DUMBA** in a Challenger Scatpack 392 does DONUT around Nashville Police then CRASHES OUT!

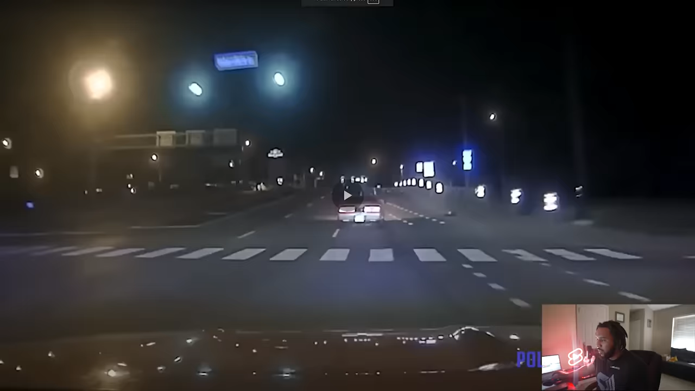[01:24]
They just get right into it. All right. City cop. Looks like he's in a Charger maybe. Maybe in a Nepal. I don't know. Dodge Challenger scat pack. Look at your boy. Look at your boy.
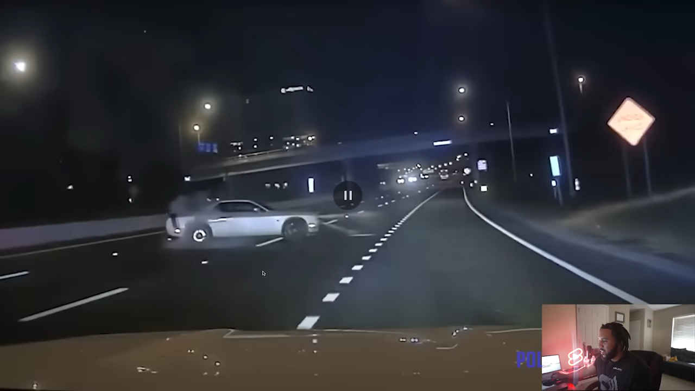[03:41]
You can see, look at one headlight pointing straight, the other one pointing down. Messed it up bad. Still losing control. At this point, I think he's doing it on purpose. Unless something is just terribly broken in the car. Like, I don't know, a drive shaft, axle something. And he just can't control it. Go straight into the cop. I mean, what are you doing?